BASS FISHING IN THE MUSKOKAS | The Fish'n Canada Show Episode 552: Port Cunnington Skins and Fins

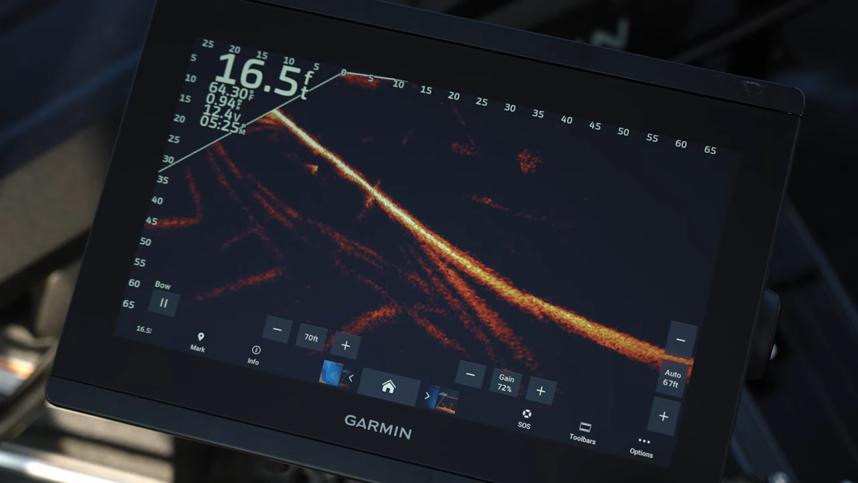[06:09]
On screen: depth 16.5 ft
When you have a short time to work, they can be indispensable.
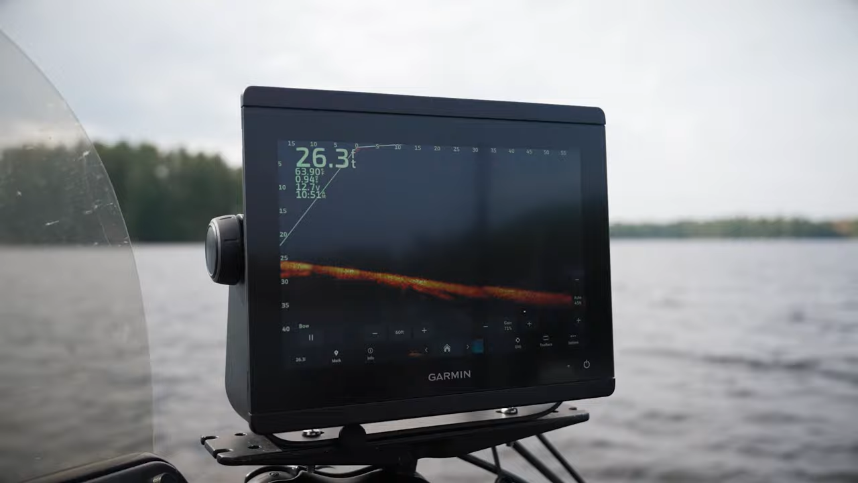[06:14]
On screen: depth 26.3 ft
Tell them, boy. Okay, now we see if it's smallmouth. Yep, right there, I told you. Yes, it's a smallmouth. All right, that's all we need to know.